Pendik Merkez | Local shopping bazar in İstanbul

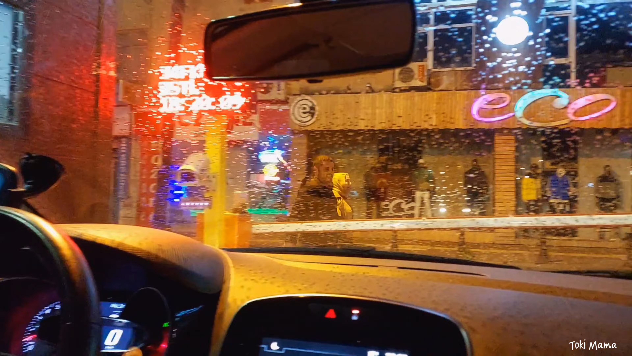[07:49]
الحمدللہ کام ہو گیا ہے اب ہم واپس جا رہے ہیں اور بارش بھی شروع ہو گئی ہے